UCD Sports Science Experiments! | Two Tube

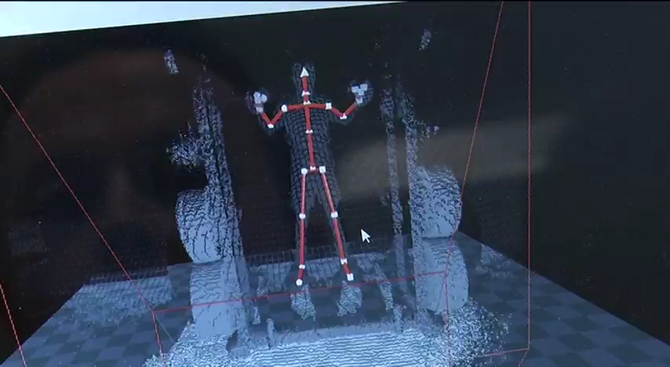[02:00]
He's shifting over to his right hand side which probably means he's right legged and much stronger on the right hand but you can feel all this with the data here and also those sensors he's wearing can tell us that.